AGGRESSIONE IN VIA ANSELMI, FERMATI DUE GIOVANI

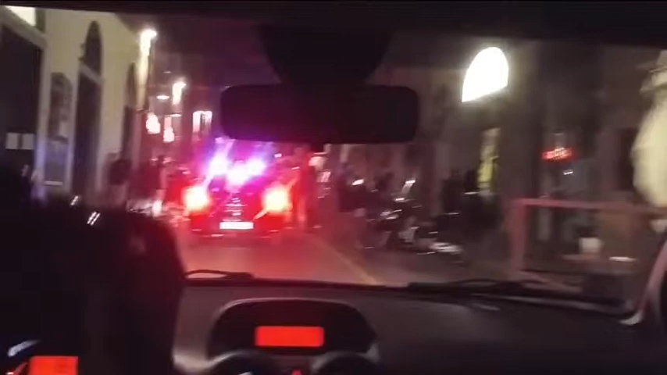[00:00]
L'aggressione aveva suscitato scalpore in città. Siamo in via delle Anselmi, in pieno centro, a pochi passi dal salotto di Piazza Repubblica, quando un cardiochirurgo e la moglie incinta chiedono di uscire con l'auto dalla selva di motorini parcheggiati.